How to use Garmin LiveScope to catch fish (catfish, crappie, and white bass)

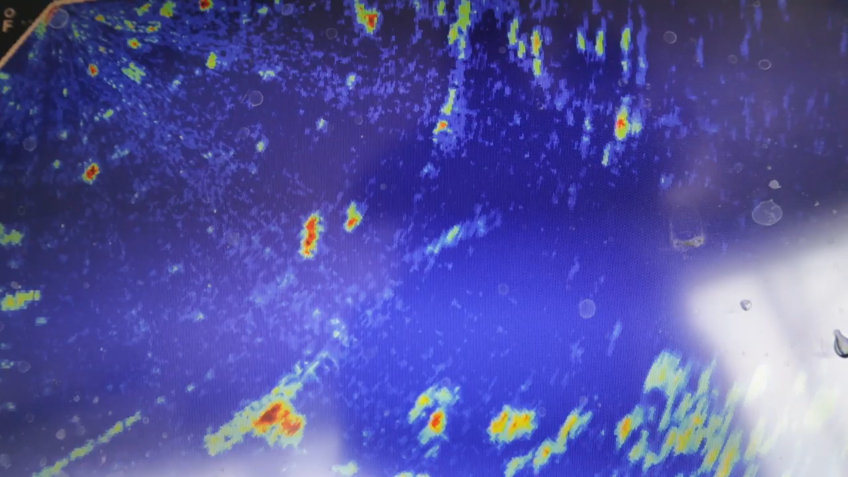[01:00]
There's a big old fish right there, so I'll just hold it right above him, see if he's interested. Yep, here he comes. He's going to come look at it. Boom, there he is.
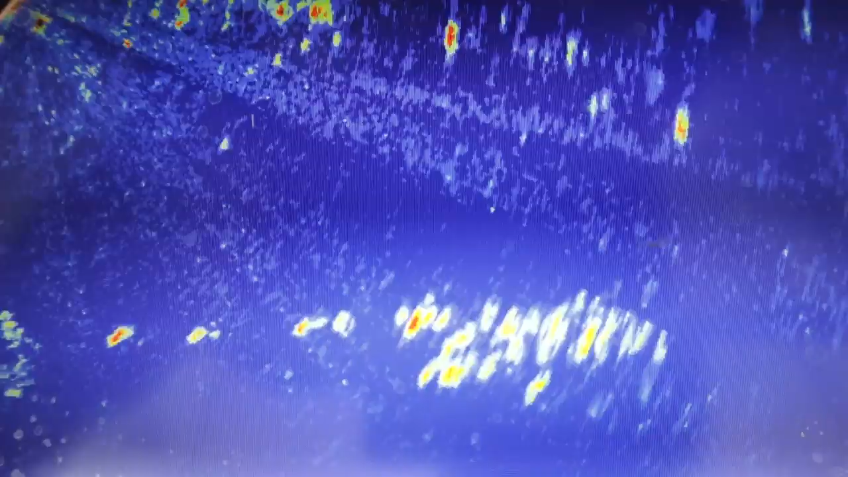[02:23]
I'm going to stop it right above their head.
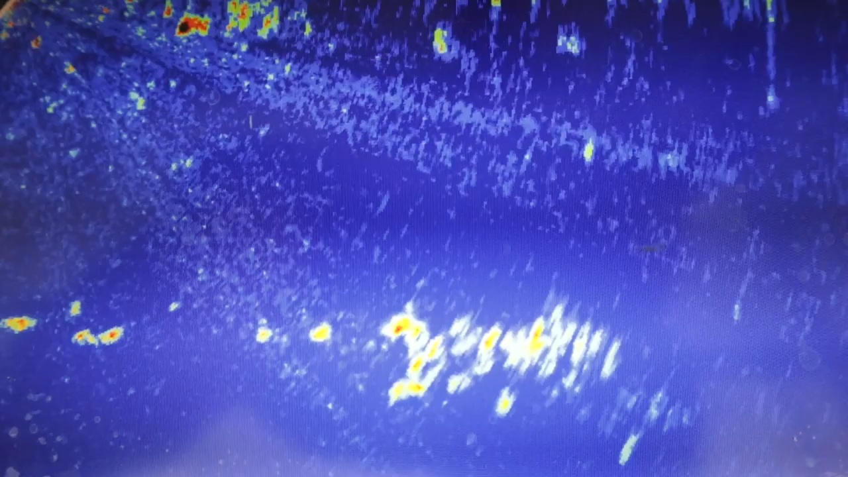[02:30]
Just like that. Wait for them to come up and bite it. When I feel a thump, I'm going to set the hook.
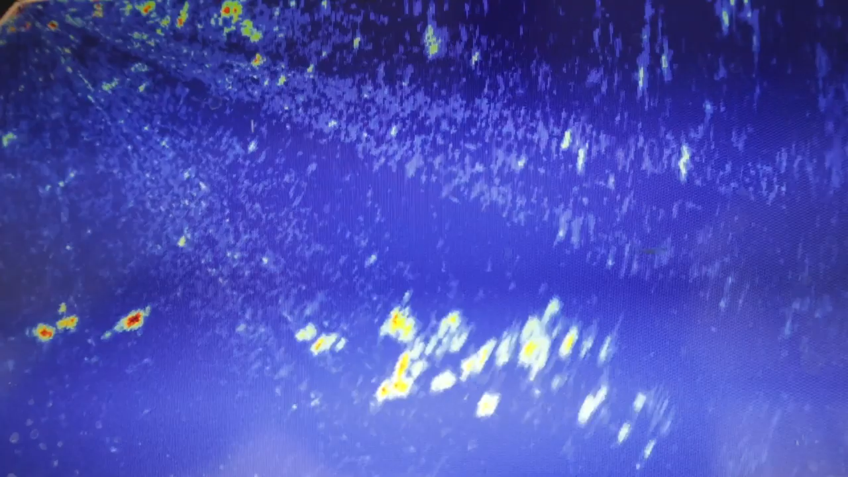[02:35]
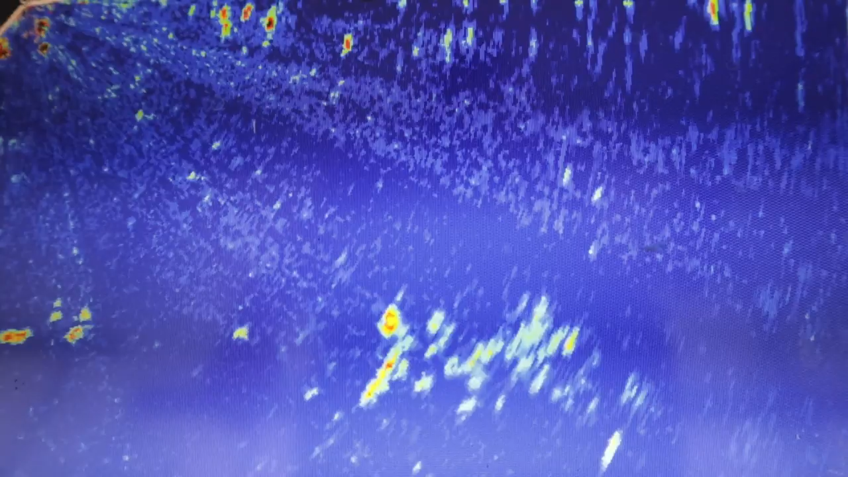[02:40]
He's not interested. Nobody's interested. Here he comes. Looks like he came back. Oh, there he is, just like that, right there.
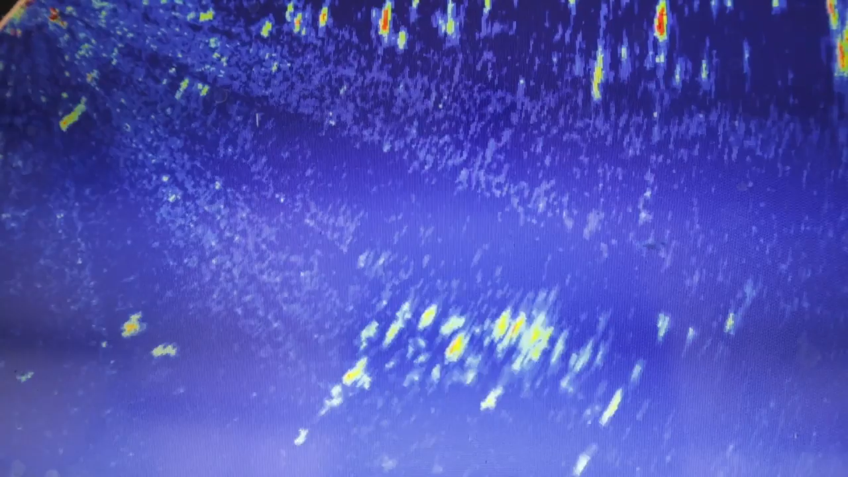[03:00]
We're going to pull them on up.
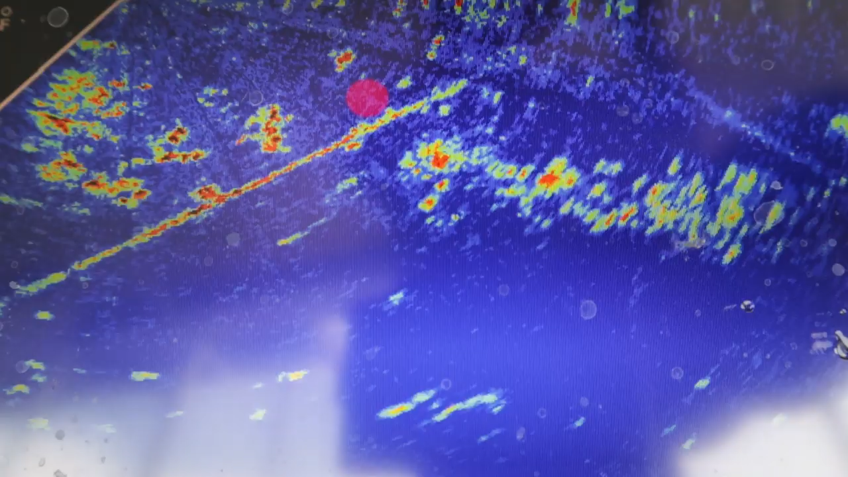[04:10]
And boom, I already got a fish. There he is. He's already running with it. It's not a catfish.
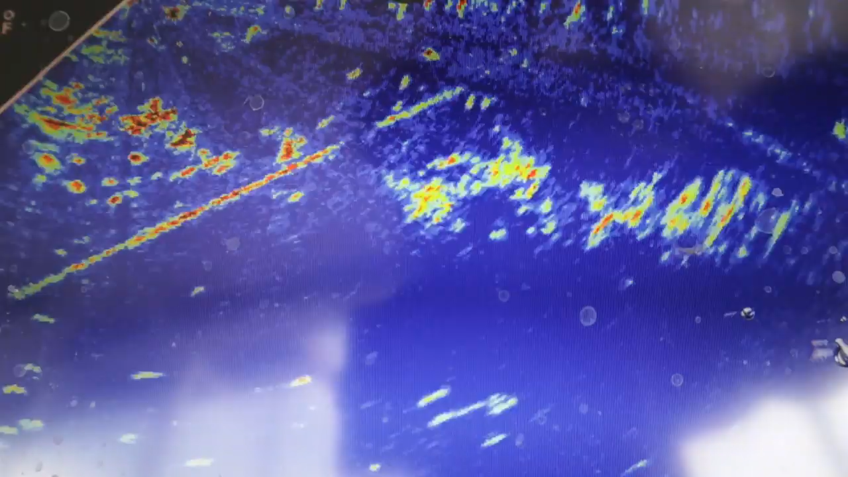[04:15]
It's not a crappie, though. It's probably a big catfish.